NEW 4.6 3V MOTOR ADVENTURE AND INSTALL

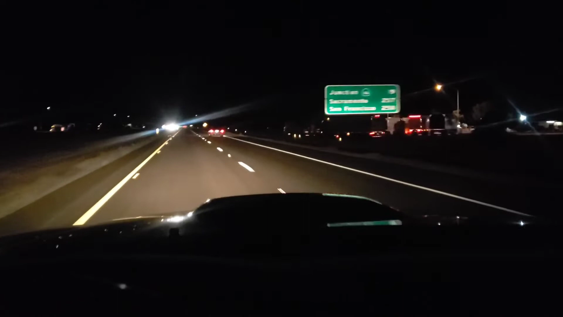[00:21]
yep hopefully it goes okay we're going to San Jose it's about a four and a half hour drive got about an hour down about three and a half to go left very early anyways we're on a little road trip check back out a little bit this truck has a wheel bearing going out so that's super comforting but yeah